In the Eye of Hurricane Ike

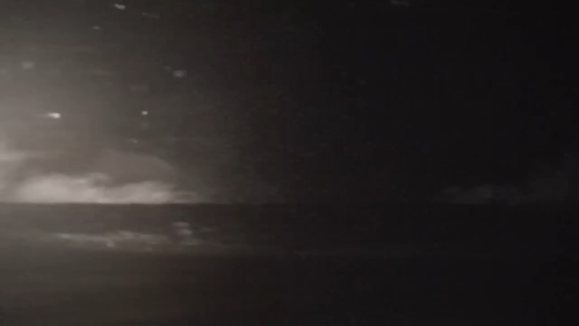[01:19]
The storm surge here is now over five meters. Oh, here comes the ocean.